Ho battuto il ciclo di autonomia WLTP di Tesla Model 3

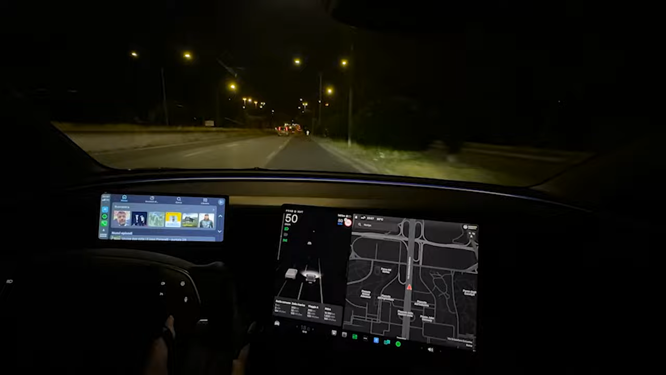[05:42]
continua la perlustrazione notturna romana e nel percorso urbano con la modalità soft attivata ho trovato grandi differenze sia in accelerazione da fermo che il maggior freno motore quando mi dovevo fermare agli stop non l'ho mai utilizzata questa funzione e devo dire che la differenza si fa sentire e come
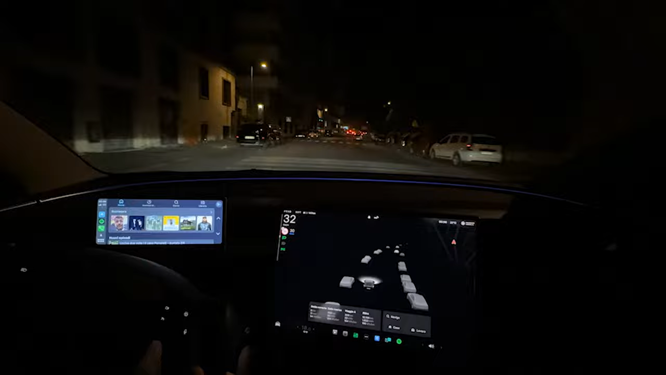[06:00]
diciamo che qui il timelapse non avrebbe reso
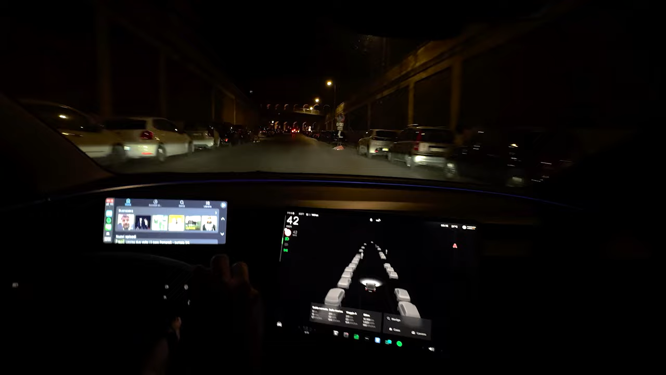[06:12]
giustizia quindi lo leviamo ed eccovi qui sua maestà il colosseo buche a rotta di collo ecco un rapido scorso del colosseo gente che si fa si spara pose davanti al colosseo turisti turiste mezze nude e niente